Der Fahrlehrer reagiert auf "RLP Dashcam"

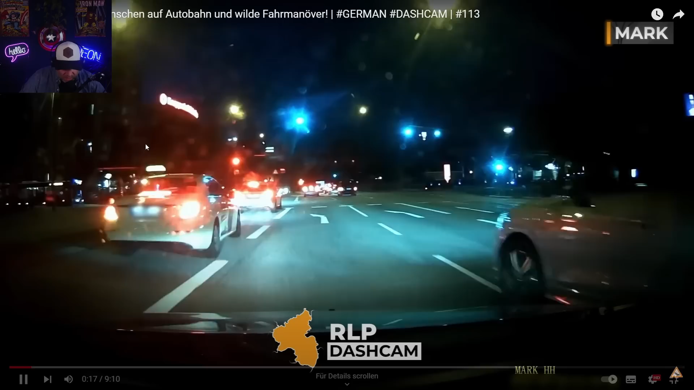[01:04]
Zumal hat er jetzt versucht, auf die ganz linke zu kommen.
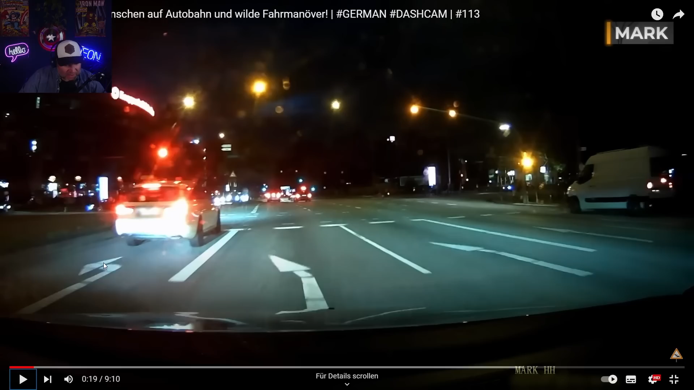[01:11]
Also, wir haben hier anscheinend zwei Linksabbiege-Ampeln. Das ist die erste, darum dieser Pfeil. Und da hinten scheint noch eine zu sein, darum dieser leicht abgeknickte, nach links zeigende Pfeil. Das bedeutet ja hier noch nicht, fahr mal, wenn du links abbiegen willst, noch ein zweiter und dann kannst du an diese Ampel. So, davon gibt's zwei Spuren. Ich weiß jetzt nicht, was er vorhatte. Wollte er jetzt hier auf die linke rüber, weil das wäre ja blöd. Oder wollte er auf die ganze linke Spur rüber und dann wäre das sowieso mega knapp geworden, weil die Spur war ja schon dicht.
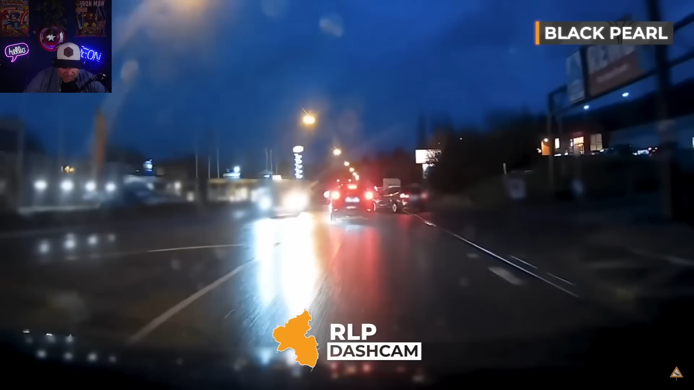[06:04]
Oh, das geht nicht. Ei, ei, ei, ei, das geht nicht. Äh, das geht gar nicht. Oh, das ist knapp. Das geht gar nicht. Ja, dann muss ich halt warten. Dann muss ich halt warten, bis einer stehen bleibt und mir das ermöglicht oder bis dann halt frei ist. Na, dann stehe ich da halt fünf Minuten.
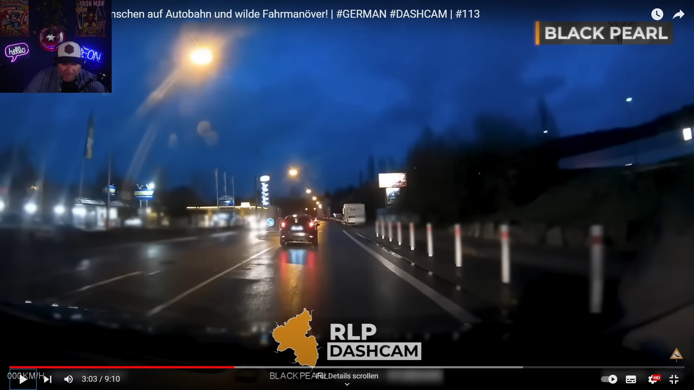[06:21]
Aber viel ist ja schon zwei Minuten warten, ist ja schon viel zu viel. So ein Vollidiot.
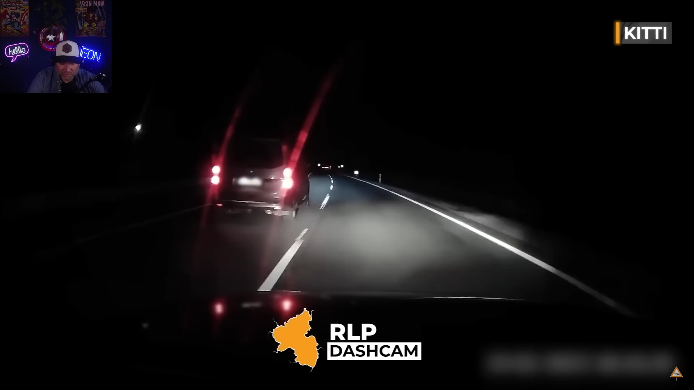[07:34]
Nein, lass das. Ärgerlich, mega ärgerlich, aber sowas machen wir nicht. Nichts von rechts zu überholen auf der Autobahn oder Kapferstraße.
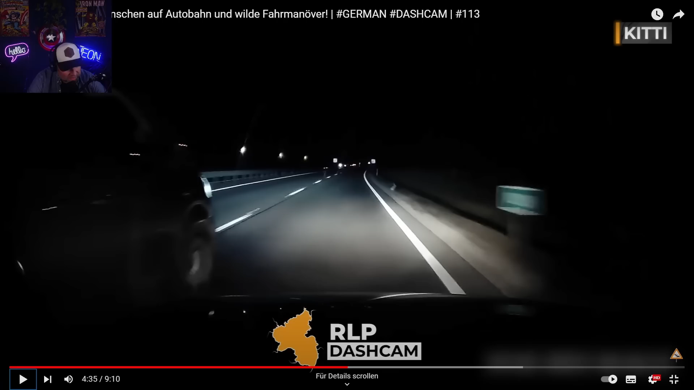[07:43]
Nein, bleibt dahinter, macht mal Lichttupe. Lichttupe ist ja okay, wenn ihr einmal Lichttupe gebt. Ihr sollt ja kein Strobopop machen, ja, sondern einmal Lichttupe, um den da vorne wach zu machen und zu sagen, ey, Digga, ich bin hinter dir, fahr mal rüber. Hier sind nur 30 kmh erlaubt, wir fahren schon einen Tacken schneller, aber bei manchen reicht es dann eben auch für den Blitzer.
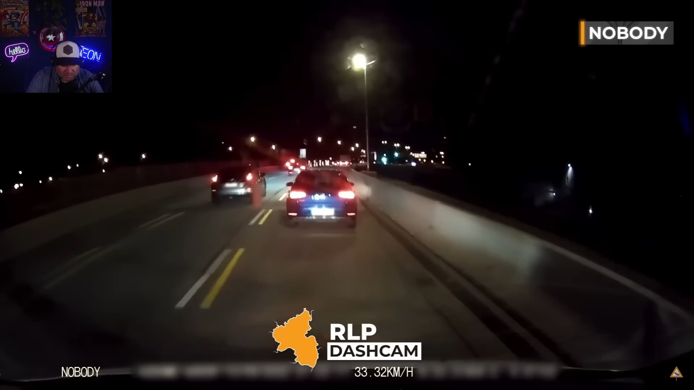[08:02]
Ah, datter. Na, guck mal an, wie schon. Oh, guck mal, wie dumm muss ich denn sein, vor mir wird geblitzt und ich gehe nicht runter vom Gas und werde dann auch geblitzt. Plötzlich alle langsam fahren können. Na dann, Pech gehabt.